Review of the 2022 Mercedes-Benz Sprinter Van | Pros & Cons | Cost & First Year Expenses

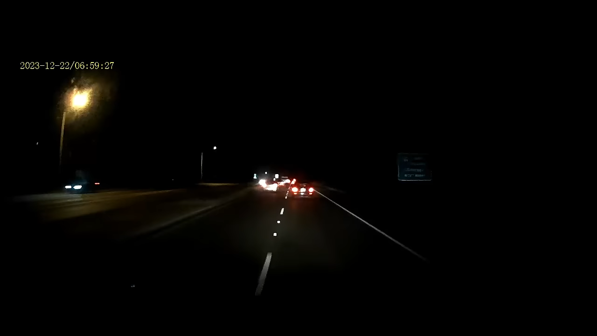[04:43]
street lights you're going to have issues seeing to the fact we actually almost hit like one or two deers driving at nighttime mercedes should have done a better job